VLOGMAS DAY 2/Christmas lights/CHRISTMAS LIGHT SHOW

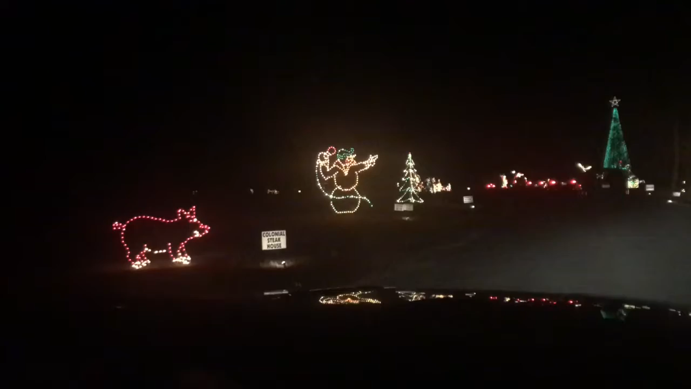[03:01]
I think they're off now. Well, they're off, but I need them to be like my parking lights. Are they? I can't tell.
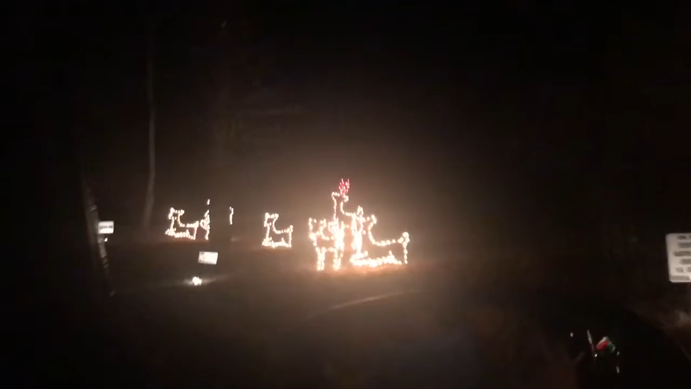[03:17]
See, I don't see no lights on the back of that vehicle.
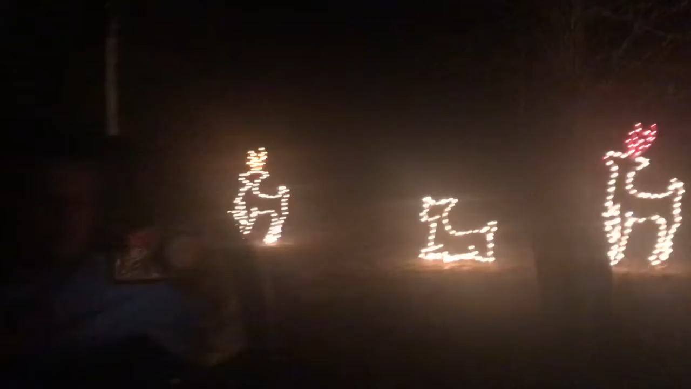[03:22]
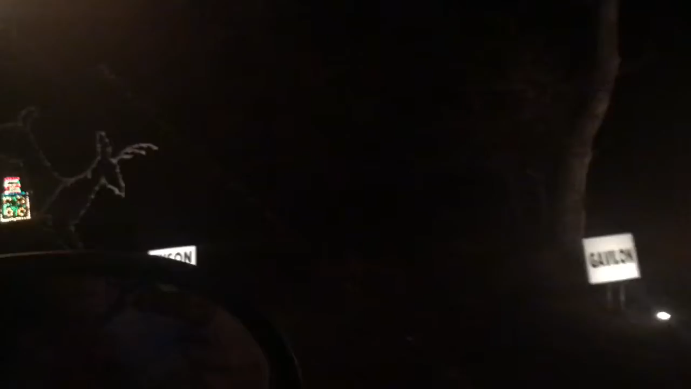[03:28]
It's jumping over us. You looking at them? Look at that I'm big tree. That. The tree? Yeah, that's what I'm looking at. I know, it's very. Choo-choo train. Whoa! Where's choo-choo train? There!